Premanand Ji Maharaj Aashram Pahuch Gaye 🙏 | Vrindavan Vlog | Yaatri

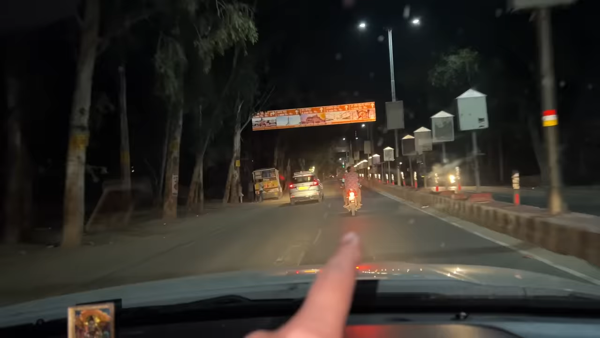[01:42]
तो लगब चार-पांच किलोमेटर के बाद आया प्रेम मंदिर प्रेम मंदिर तो सभी को पता है उससे आगे बताऊंगा मैं बाबाजी का आशरम का रास्ता कहां से आज पूरी इंफोर्मेशन बतानी है पूरा गाइड कर देंग पास मेरे तो कुछ भी नहीं है
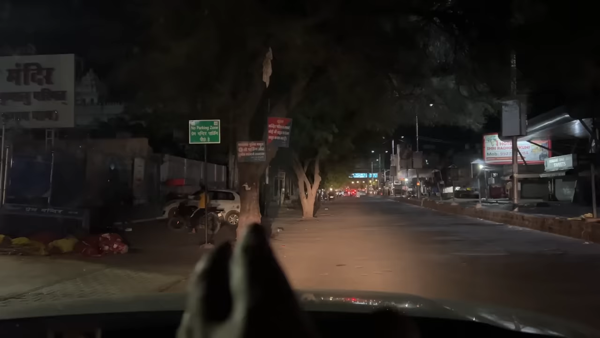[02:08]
उससे लेफ्ट हाइंड को लेना होता है
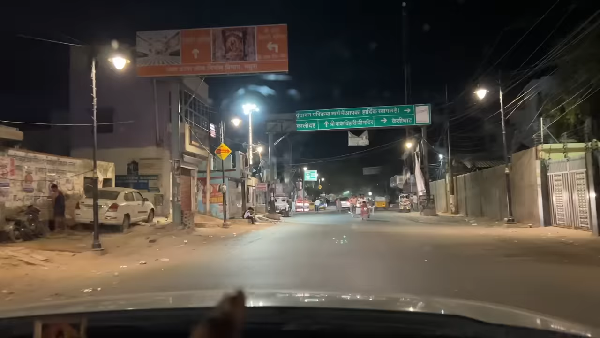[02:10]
यह देख लगबग 200 मीटर के बाद �
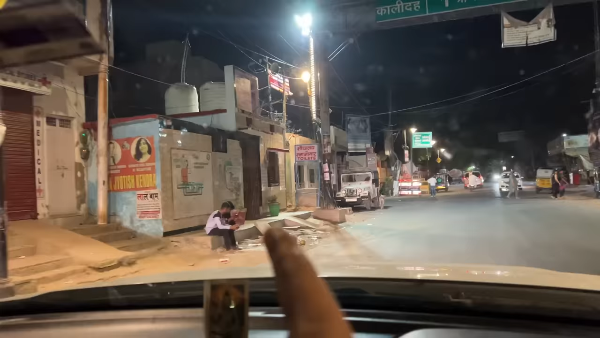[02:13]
यहां पे चौकी आएगी
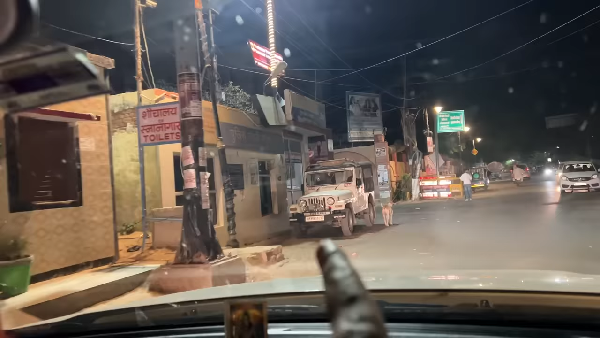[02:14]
यह देखो पुलिस की गाड़ी खड़ी है रमन रेती चौकी है यहां से उल्ट हाथ को लेना इस गली में
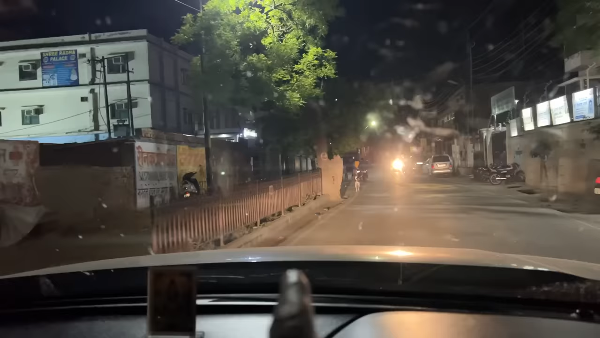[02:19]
22 रोड पे लगबग 400 मीटर चलने के बाद